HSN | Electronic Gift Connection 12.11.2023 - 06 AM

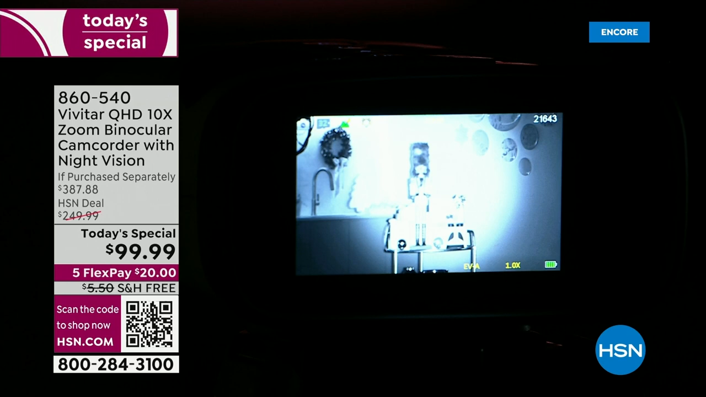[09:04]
But look at the illumination you were getting in that infrared night vision mode.
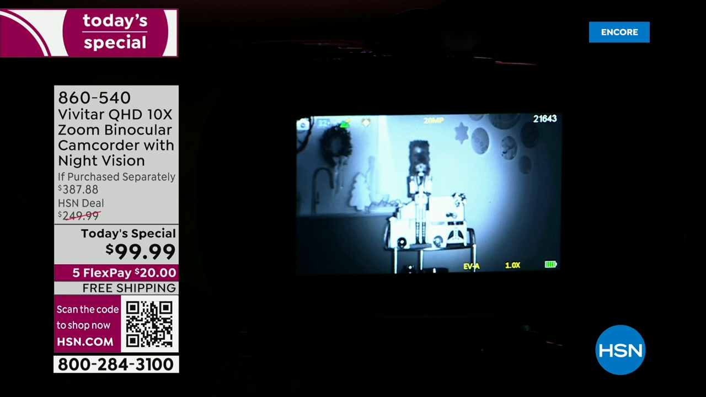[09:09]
There's one, two, and then look at this one. Oh, my gosh. Nice and crisp. Easy to see even in complete and total pitch darkness. We do have a little bit of light in the studio. But for you to be able to see what's going on, no matter what kind of conditions we are talking about, that really makes a difference, right?
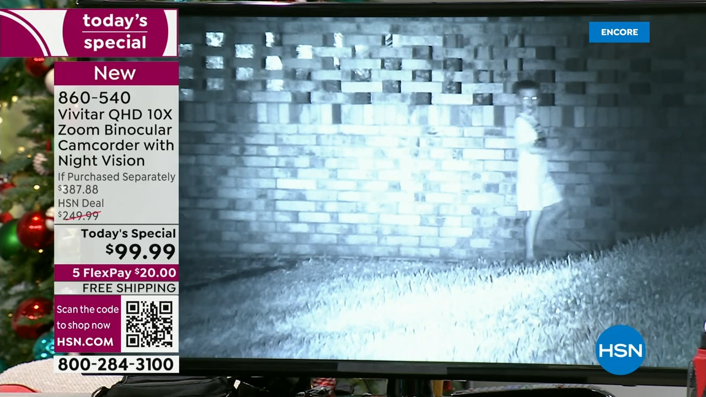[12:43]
Right. And here is kind of the way he behaves when he doesn't think anyone's watching. He's got the moves, Lori. He's doing some dancing. Like his mama. Just like me. Hey. Little shoulder shake. That's kind of all I got going on. But I love the fact that we can see him. And that is, again, that infrared night vision mode in complete and total pitch darkness where he is clearly illuminated. Several different levels. We're just kind of cycling through them.
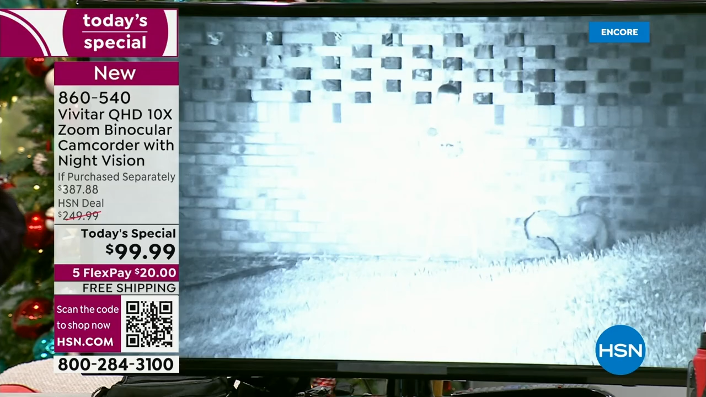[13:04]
One of them is going to work perfect for your situation. There's our new little puppy dog, Copper. There it is in regular mode with our flashlight.